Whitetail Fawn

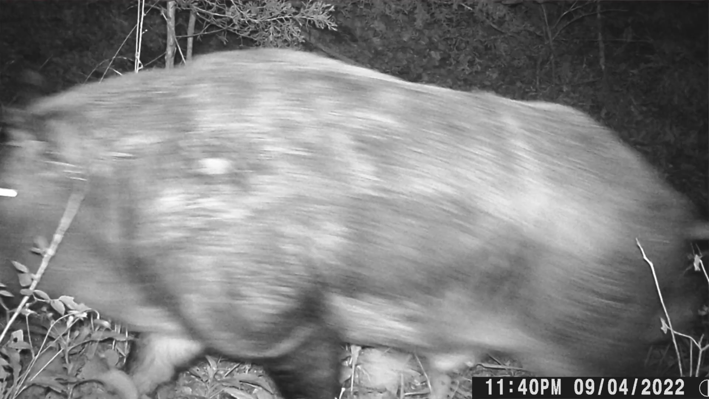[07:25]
or a giant feral hog right down below your cabin within probably 100, 150 yards.